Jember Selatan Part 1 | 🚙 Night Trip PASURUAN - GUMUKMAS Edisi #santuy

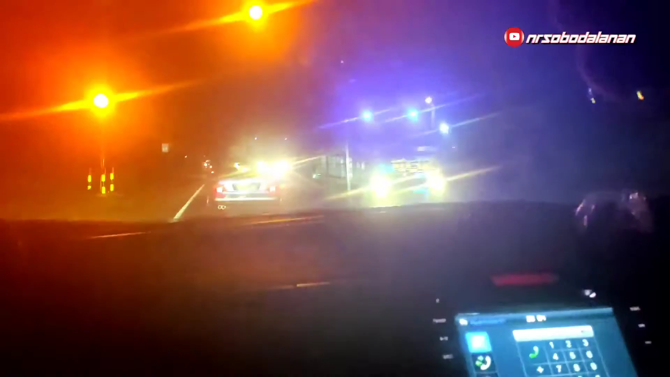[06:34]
masih di Probolinggo Selatan. Malam-malam masih sempet-sempetnya macet. Kondisi jalan naik, di depan ada truk bermuatan. Jalannya pelan akhirnya.
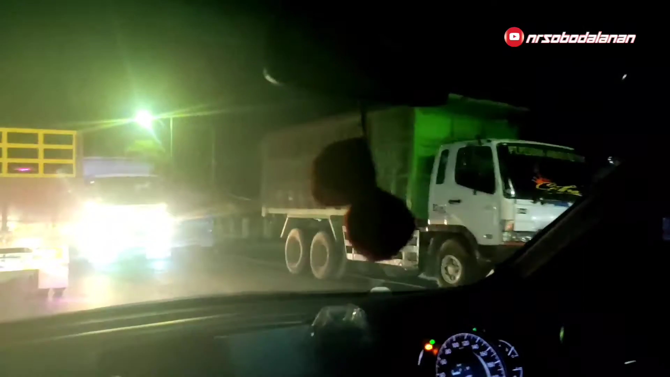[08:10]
Sono mana ya? Masih di Probolinggo Selatan. Malam-malam masih sempet-sempetnya macet. Kondisi jalan naik, di depan ada truk bermuatan. Jalannya pelan akhirnya.